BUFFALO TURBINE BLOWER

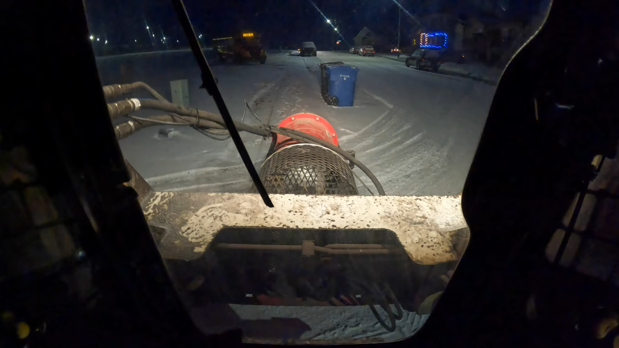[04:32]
once we get ahead there you'll see how close these vehicles park some guys even park right on the sidewalk I don't know why but